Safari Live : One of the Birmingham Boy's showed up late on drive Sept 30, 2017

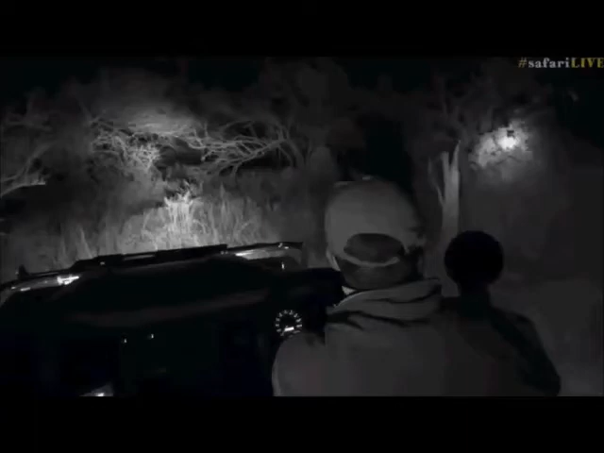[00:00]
Well, we have had a little bit of luck here. There is a male lion moving inside this silly drainage that we've got here, which is ridiculous.
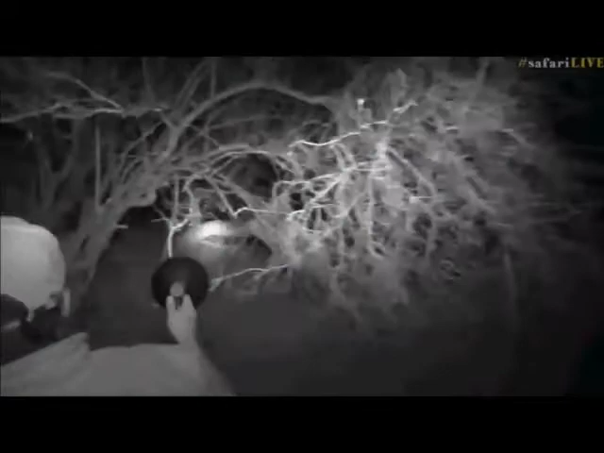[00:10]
I don't know how we're going to keep up with them. I'm going to try to go into the firebrake and just sit on the firebrake and hope for the best because he crossed in here and I can't see him already.
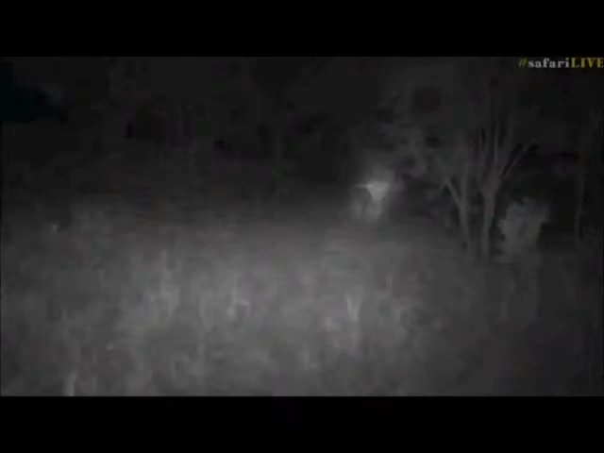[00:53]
I'm hoping he doesn't go behind us. So we'll just check out behind and make sure. that he's not coming that way. But I don't see where he's gone now.
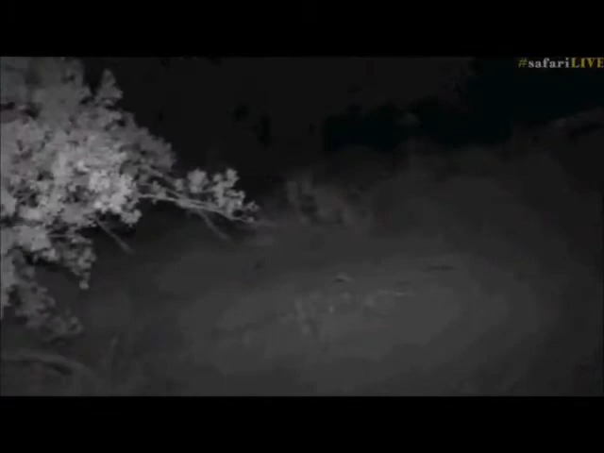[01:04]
He came in and then he just kind of disappeared very quickly. So can you see him? Oh there he is. So he's just crossing over in front of us. So there it goes.
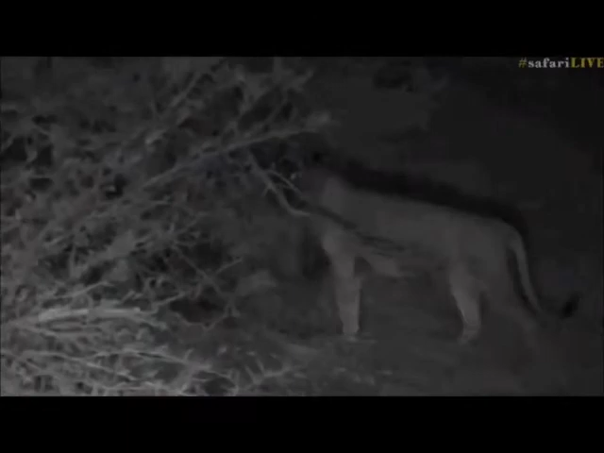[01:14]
It's actually not Tinio. By the looks of things it's either Nenna or potentially I think Nenna is the one I'm going to go with. But I might be wrong. Let's try and keep up with him though. It's going to be really tough. The way that he's walking is super fast at the moment. So we're going to try and keep up with him. He's already crossed up and over towards Gari Cutline. So I'm just going to... Oh sorry. Sorry we have... We've got a little bit more bouncy than I thought it would be up here.
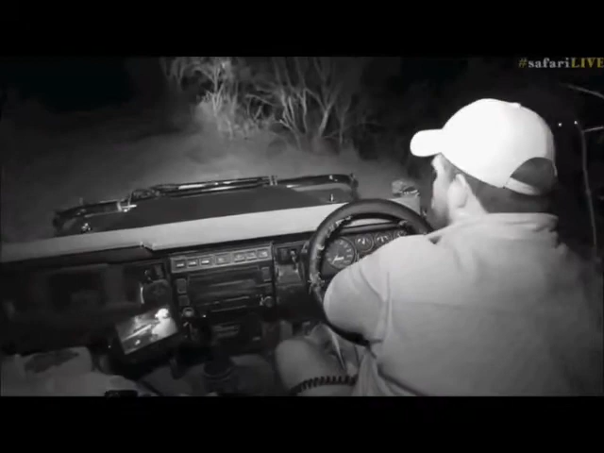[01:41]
And second gear in Rusty doesn't seem to be working. But you see his nose down. So I think he's tracking the Nkohuma Pride. The Nkohuma Pride was seen just north of us this morning. And I think the Nkohuma Pride is actually on Juma. It's probably been on Juma the whole afternoon. Which is a bit frustrating in some ways. But at least he's coming out of the thicket. I'm not 100% sure which Birmingham boy it is at the moment. But it looks potentially like it could be Nenna. That's who I think it is.
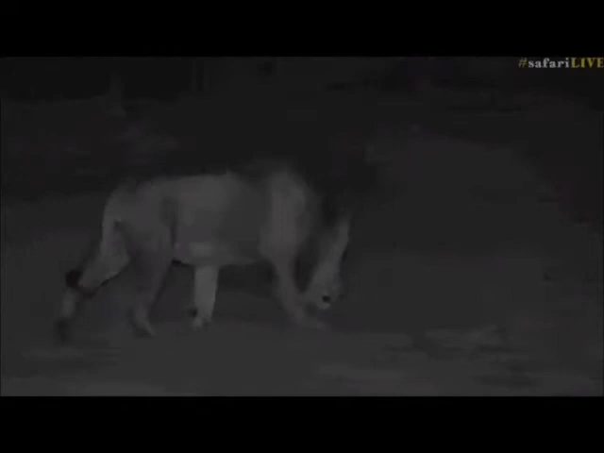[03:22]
Is that they'll walk in a southern direction into a wind if it's blowing from that way. They like to walk into wind. Not with the wind.
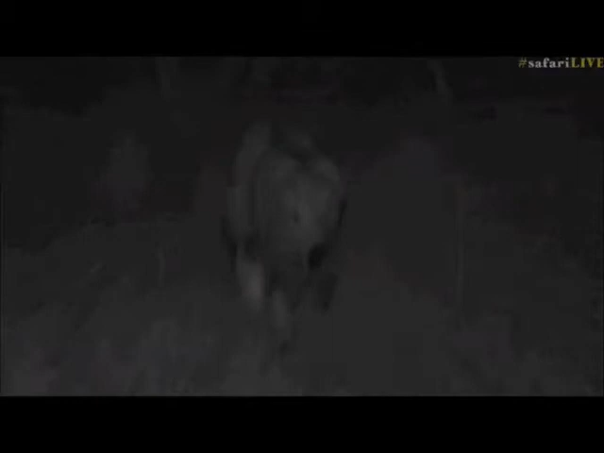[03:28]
Because the wind then carries their scent with them. So we're going to try and keep up with him. He's going to go through a lovely delightful block. VM, there must be something about you in this block. Because this is where VM followed the wild dogs the other day with Ali. So there must be something about this area that is calling VM.
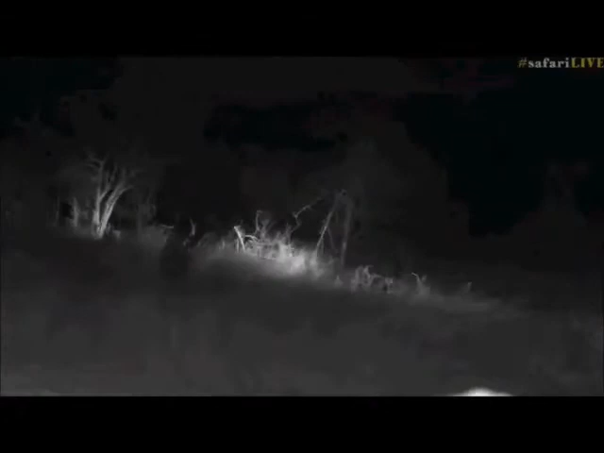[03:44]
VM, why are we always going in here with you? Sorry? It's an adventure. Okay. Well we're going to try and keep our adventure going.
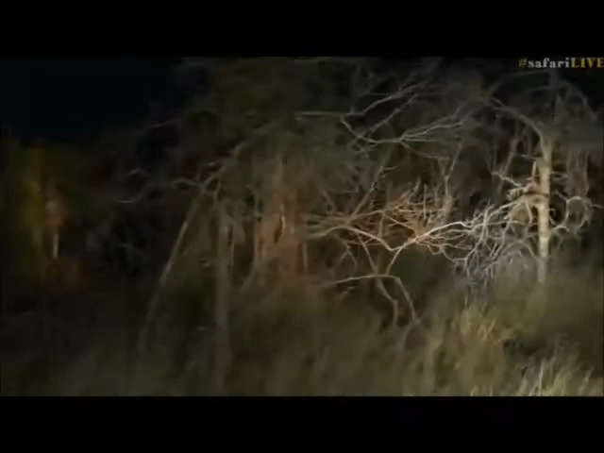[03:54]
I don't know how long we're going to keep it up. This first section is the top section. Once we get through here then as we go over the crest. It actually becomes fairly pleasant towards Juma Dam. So he is heading towards the dam cam. That's kind of roughly where he's going. It's going to be difficult to keep up with him though.
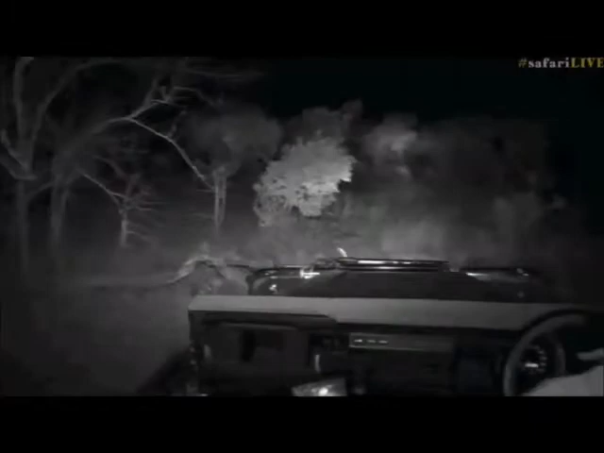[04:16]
Because there is a lot of very, very big logs in here. And you've got to be really careful about doing that.
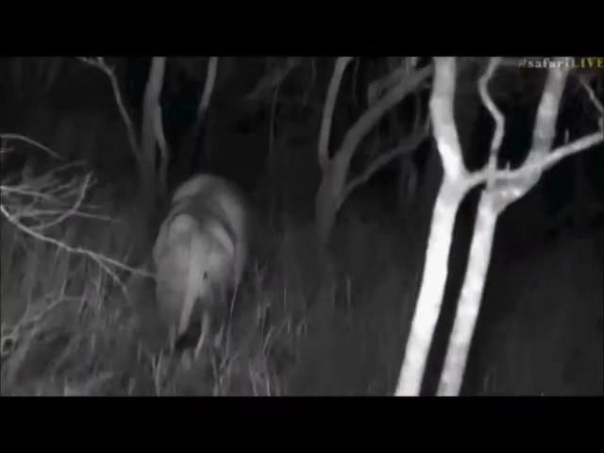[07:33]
But of course we've got a situation where we're going to have a lot of monkey orange at some point as well. So hopefully we're going to be able to keep up with him. Sorry, Vildi. Now Vildi is just going to have to try and sneak. So let's see. Not ideal through here at all.
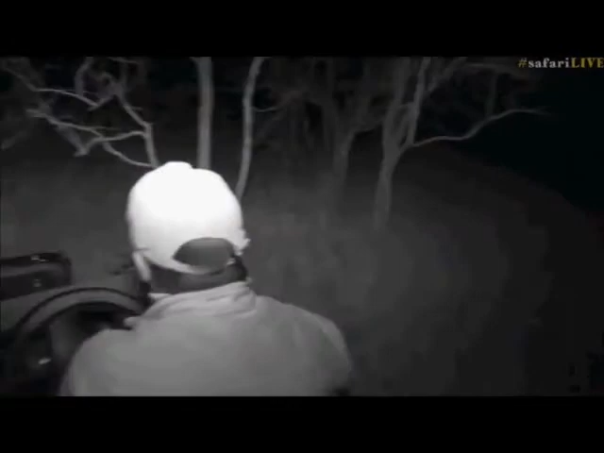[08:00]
And you can see how he's changing direction again.
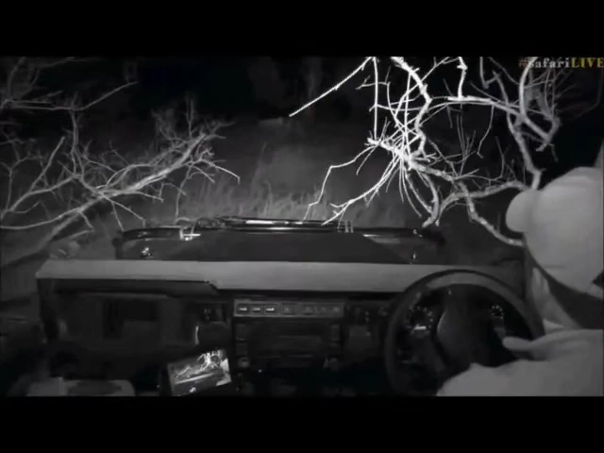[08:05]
So while we work out which way he's actually going to go, let's go back to Ali who's also got her spotlight out.